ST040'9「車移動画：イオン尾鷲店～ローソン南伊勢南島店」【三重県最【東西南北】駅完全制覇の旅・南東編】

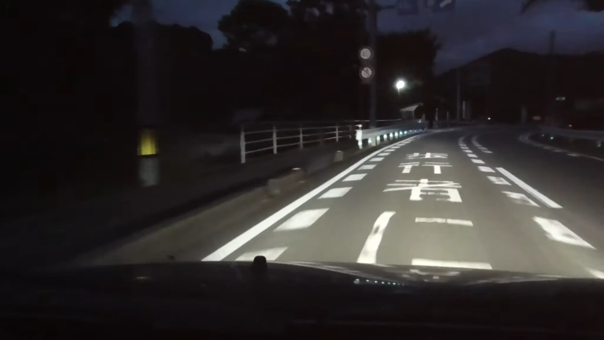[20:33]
まだ41キロとか出てますよいや遠いな飛びのこれはこれ?ここ仮想場なの?
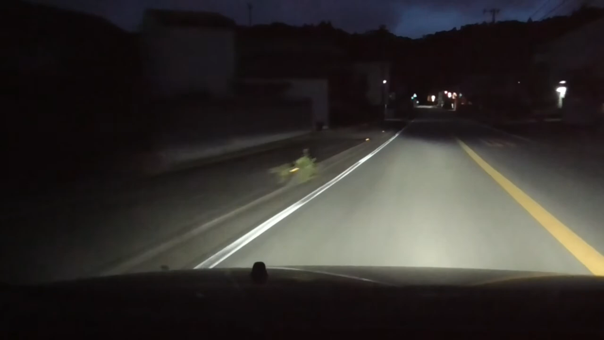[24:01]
さあまあ、ここでも海側ずっと走ってると集落がポツポツポツポツ出てくるんでいいですけどね、これ山の方に入ってくると本当にまあここも山っちゃ山なんですけどねもうあの、リア式海岸なんでうんいやー、いいや、いいやこれここはまだ分かるそうああ、
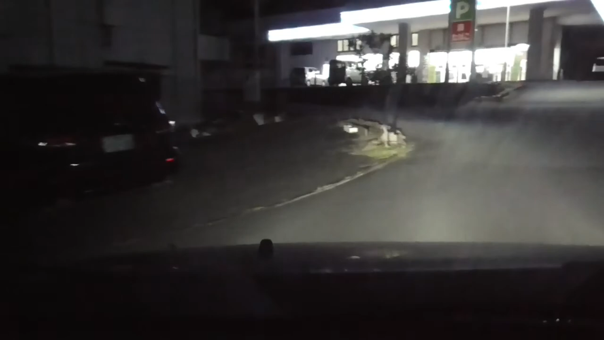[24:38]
なんだこのローソンはん?なんかいろいろ、なんかおかしいよな
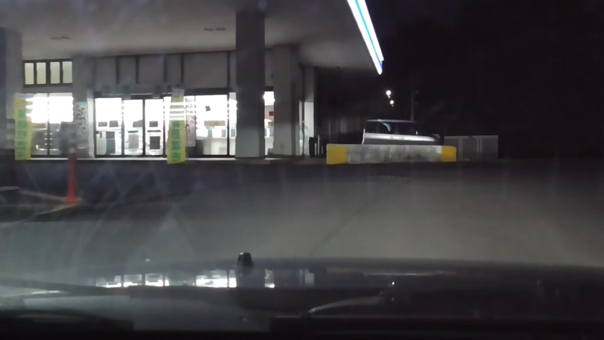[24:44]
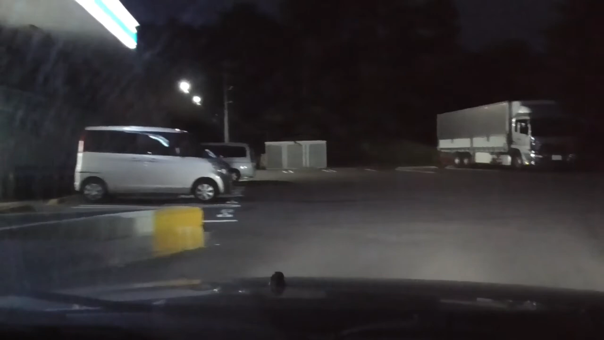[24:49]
ちょっと休みがてら休みがてら休んでいくと思いますけどよいしょ言うてね、あの道疲れるんですようんあと今どれが、
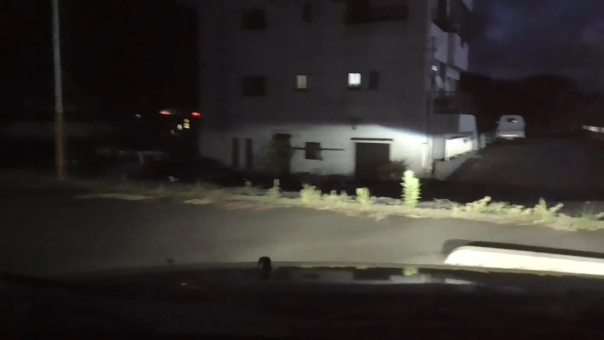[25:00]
どんなあたりになるかもね確認したんですけどいやー、こんなとこローソンできてたんですねコンビニの人ともあれはしねって言っとったんで出ましたけどこのローソン、
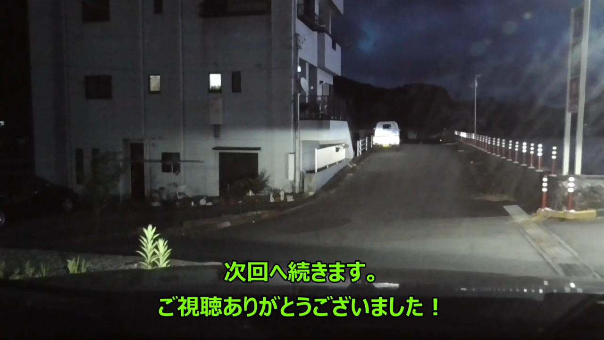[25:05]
おかしい、おかしい、おかしいなんだこのローソンはおかしいな